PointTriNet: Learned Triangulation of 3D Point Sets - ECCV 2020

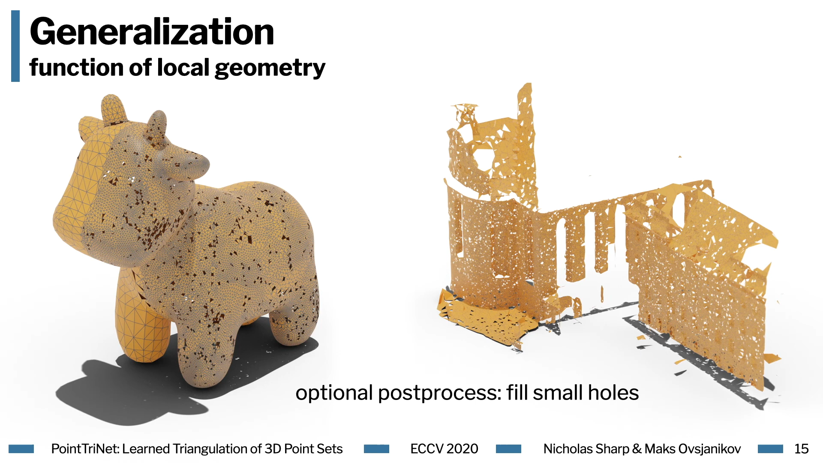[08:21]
But these can be greatly mitigated with a simple hole-filling procedure as a post-process. As I initially mentioned, these meshes are really exciting because they support standard algorithms for downstream tasks.
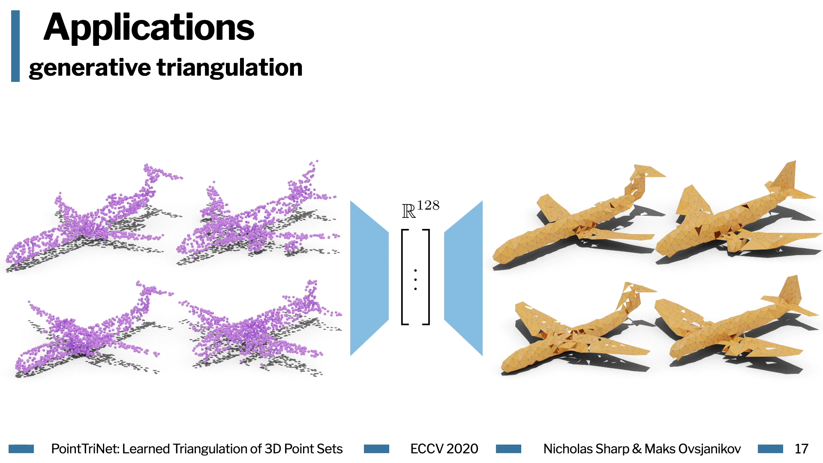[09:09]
The whole system can be trained end-to-end, and we essentially have a decoder which is directly outputting triangle meshes. Of course, this is very preliminary, but it demonstrates what we hope will be an important use of point trinet moving forward.